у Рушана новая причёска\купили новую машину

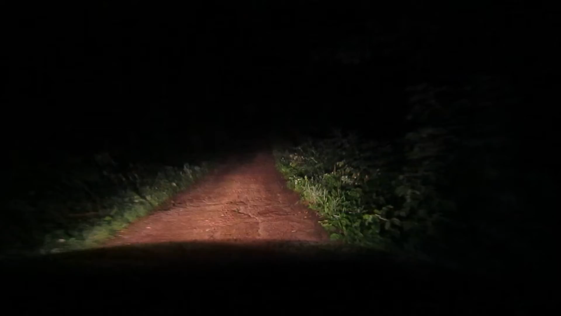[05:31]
Заехали в какой-то лес. Зимой тут подниматься на эту гору, это полный экстрим вообще. Не дай бог, он мне даже говорил, как нам приезжали. Сам, главное, на середине дороги не остановиться.
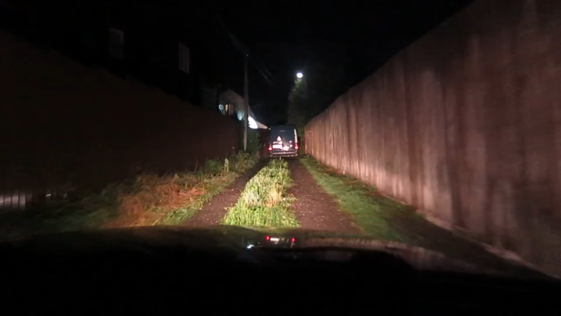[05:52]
Вот уже подъезжаем к нашей машине.